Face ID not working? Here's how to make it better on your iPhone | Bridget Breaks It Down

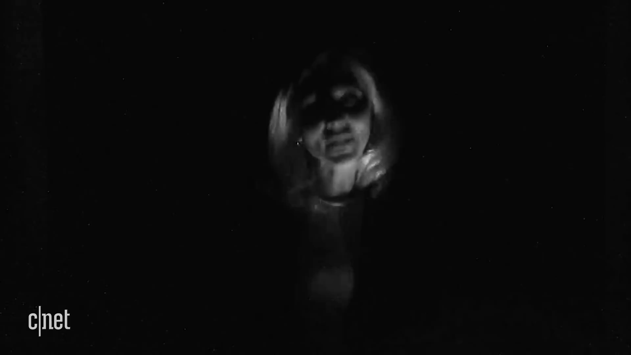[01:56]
So with Face ID there are over 30,000 dots of infrared light
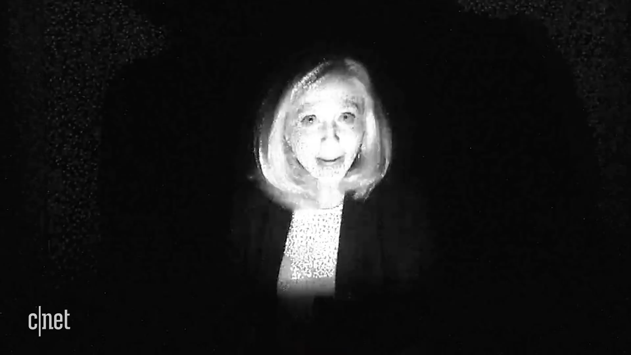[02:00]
being beamed to your face and it creates a
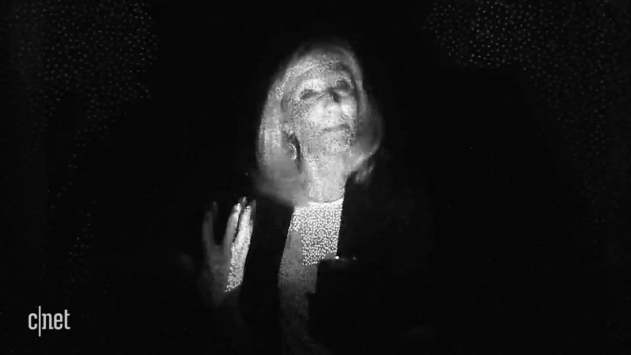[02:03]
map of the face which is matched with the face it has on file. This all happens in an instant and it is primarily checking the details around your eyes, nose and mouth.